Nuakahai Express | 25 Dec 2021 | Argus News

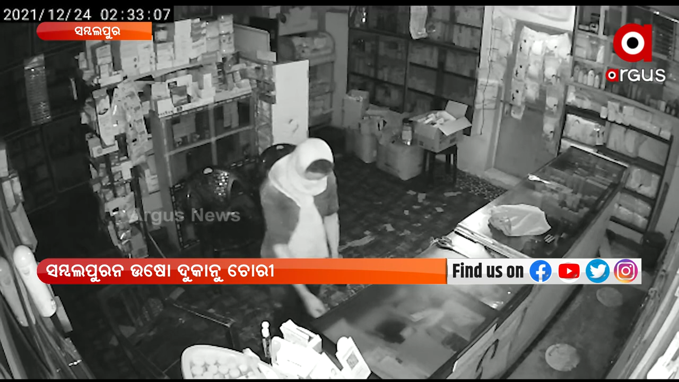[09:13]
टकी छक पांडे मेडिकल स्टोर नु रात ने चोरी हेइछे चोर राति 2:30 ने चोरी करबार लागि पशिथिला चोरी 10 मिनिटर चोरी भिजुआल सीसीटीवी
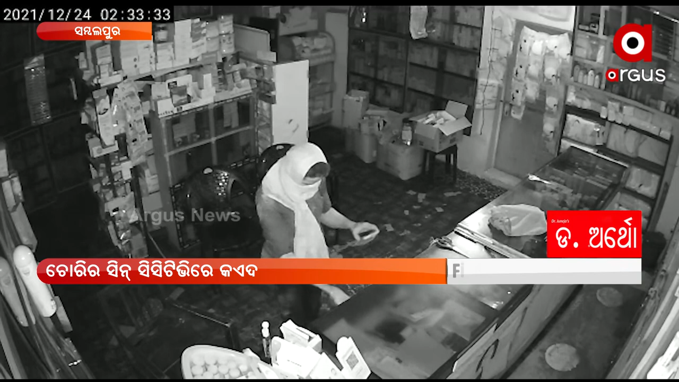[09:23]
ने कैद हेइछे एनिकर धनुपाली थाना ने गोटे अभिजोग हेबा परे पुलिस तदनमूल करिछे